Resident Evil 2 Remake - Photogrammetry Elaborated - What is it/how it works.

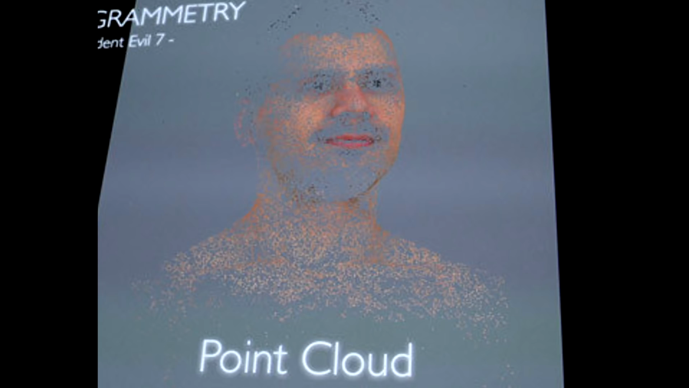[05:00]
determining where each point is in 3D. The nose from different angles, the eyes from different angles, it'll try to use all of these things to try and make a 3D render as fluid as possible. Now I know that might have sounded like a bunch of technical jargon and everyone's like how is this the dummy's intro? Try to imagine it like this. Imagine taking like literally 800 photos of somebody in a circle around them perfectly so you had it from like every single angle perfectly.
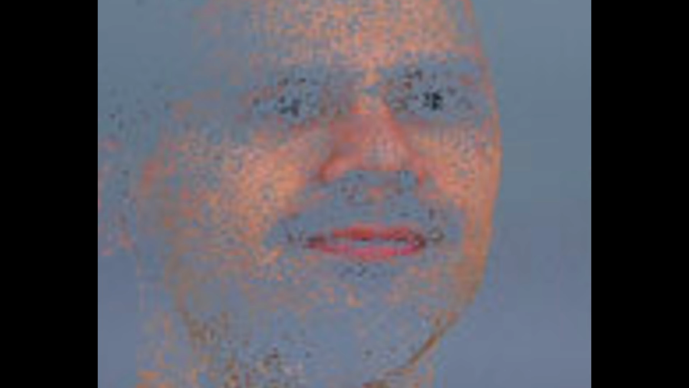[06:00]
Now the 20 or so photos that show the front of the face for example will have the eyes in them, the 20 or so from the back won't,